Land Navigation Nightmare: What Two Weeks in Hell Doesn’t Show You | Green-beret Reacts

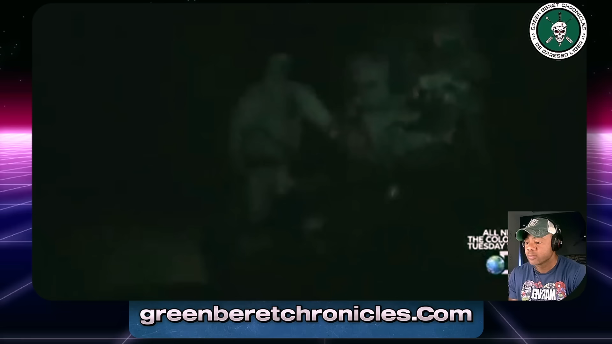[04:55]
The camera teams use night vision systems alongside the cadre. It's pitch black and near freezing.
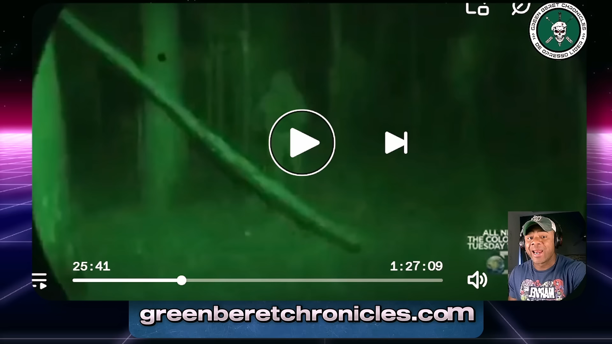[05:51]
You could try to go around and use the road that's right there or you go through the fucking little creek that's right there. And a lot of guys tend to go around and that's where cadre is fucking hanging out, ghillie suit, NVGs, just waiting for you to mess up.
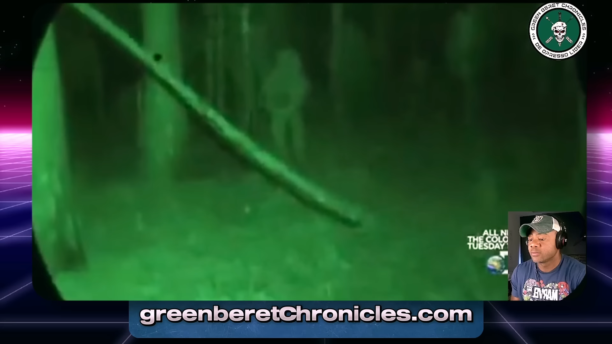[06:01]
Before the navigation test started, the candidates were given very strict rules to follow. Cheating here is a bad idea.
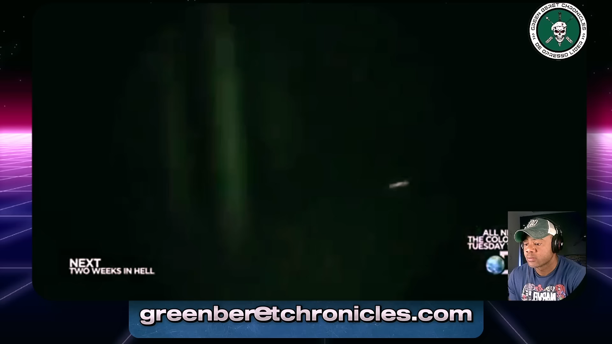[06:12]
You are not allowed to walk with your light on. You cannot navigate with your light on. He stopped moving.
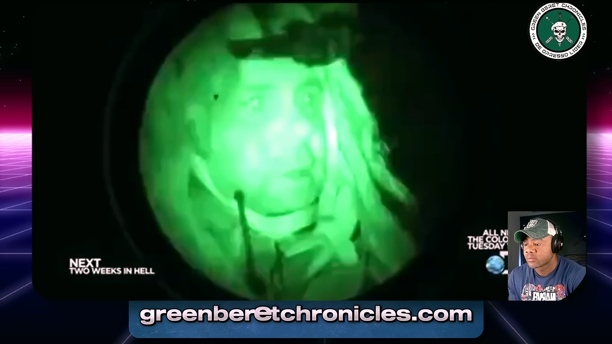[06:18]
He hunkered down a little bit.
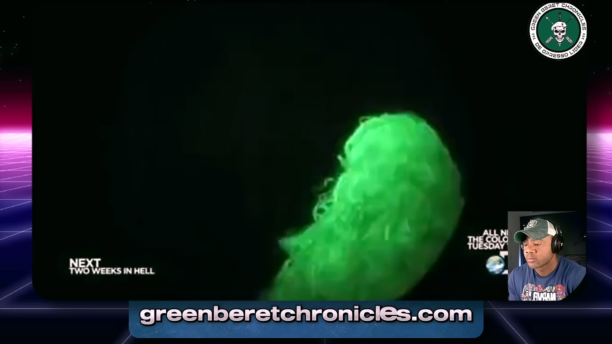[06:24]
It looks like he's moving out again. Isolated in a dark forest, a small light may offer some security and comfort, but it also may be a ticket home.
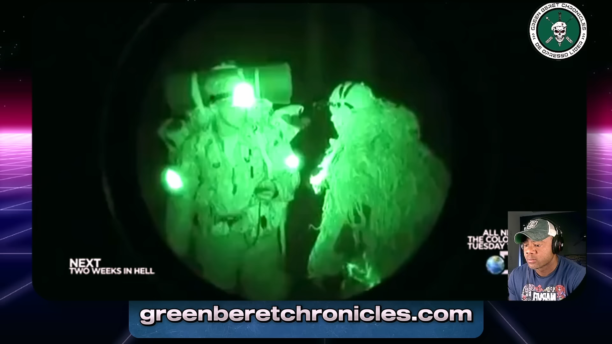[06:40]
Why were you moving with your light on? No, excuse me, son. Okay. Go ahead and give me your scorecard at this time. He's been at this since 2 in the morning and he hasn't even found one point yet. It's not looking good for him.
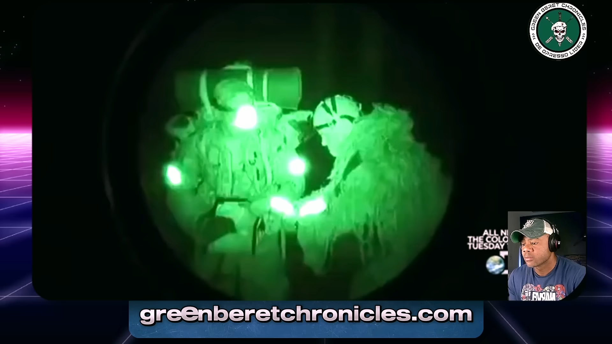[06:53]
Rouser number 43. Yes, son. Okay, failure to follow instructions. Roger, sir. You're not supposed to be moving with your light on at the same time.
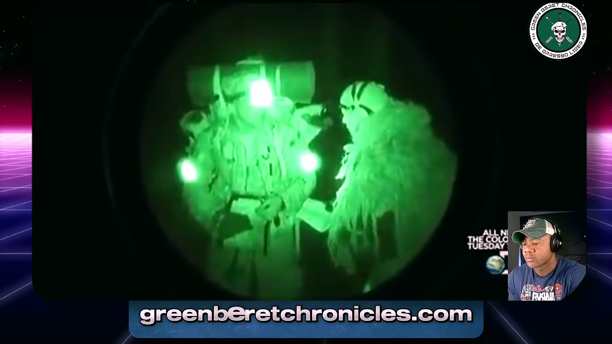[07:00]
Yes, sir. It happens quite a bit.
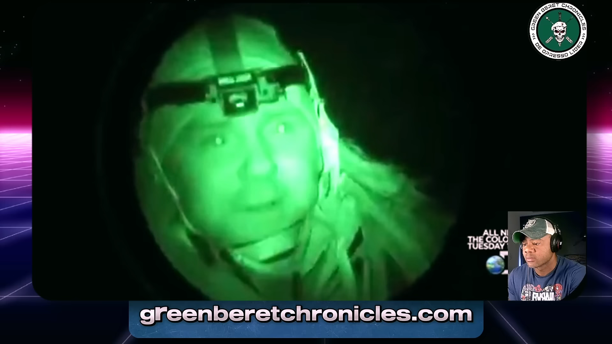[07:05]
The setup we have here is a thermal image.
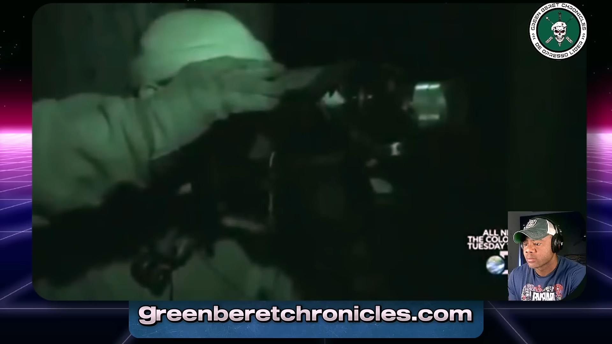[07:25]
Body heat is almost impossible to conceal. They cannot navigate on the roads.
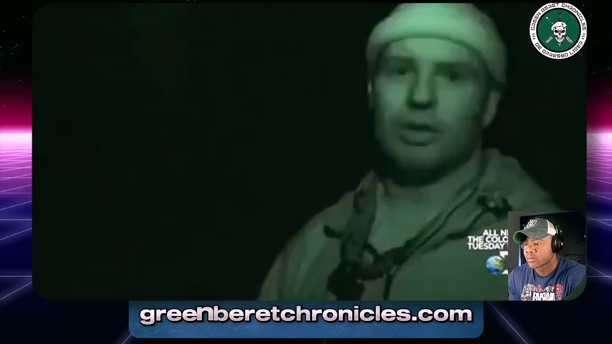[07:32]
They can't walk on the roads. They can't walk within 50 meters of a road. If they're caught, they become what we call a road kill.
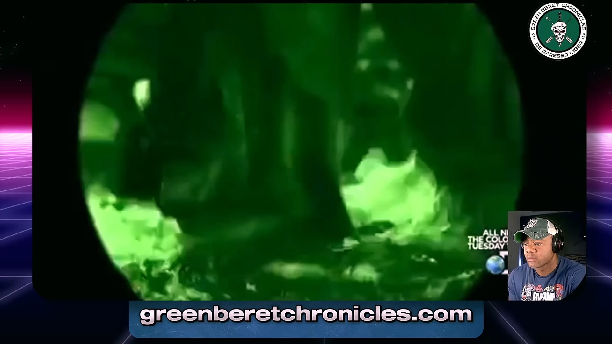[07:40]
The terrain is riddled with chest-deep swamps and thick vegetation. Roads off. Yeah, so that's scuba road right there, guys. To get to it, you literally have to go through that to get to the other side.
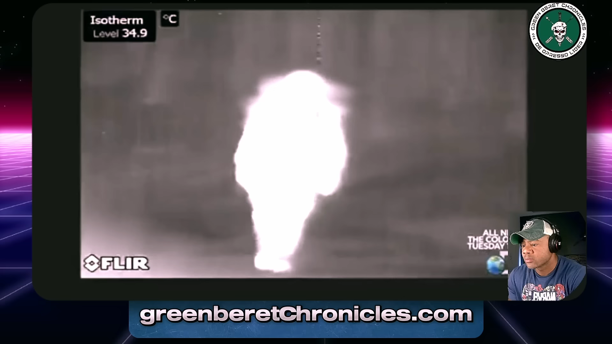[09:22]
There's a candidate right over there.
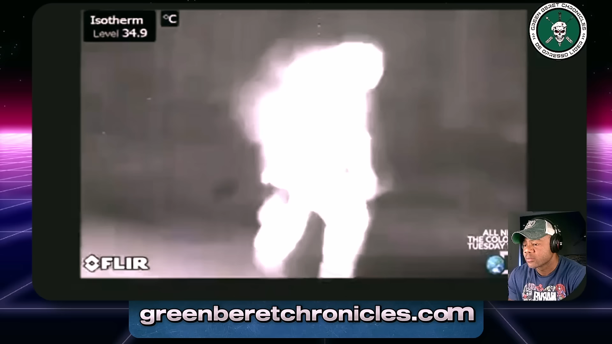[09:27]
What's your roster number, candidate? What's the way to talk? You got a headlamp on you, 148? Take a look down at what's beneath your feet.